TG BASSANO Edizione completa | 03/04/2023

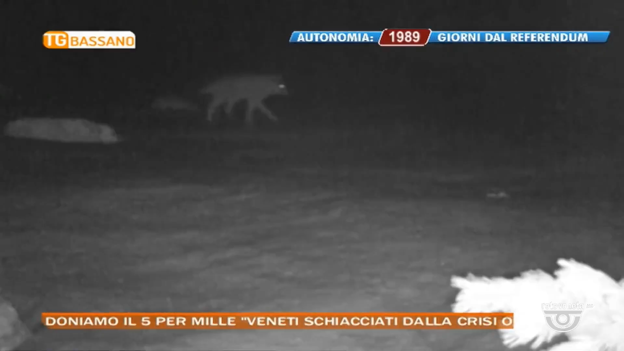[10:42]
I lupi non si fermano un'altra notte un altro attacco in alto piano
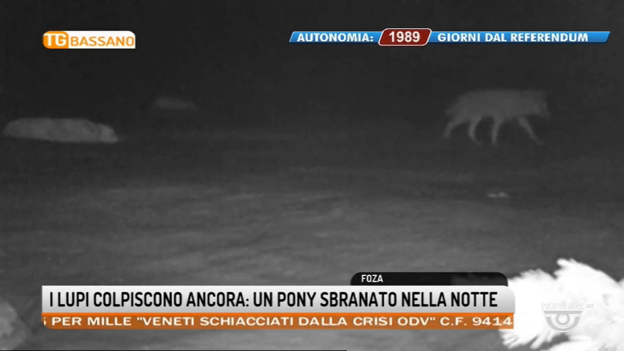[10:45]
questa volta a Fozza dove i predatori hanno aggredito una coppia di pony sbranando l'esemplare maschio e lasciando in fin di vita la giovane femmina.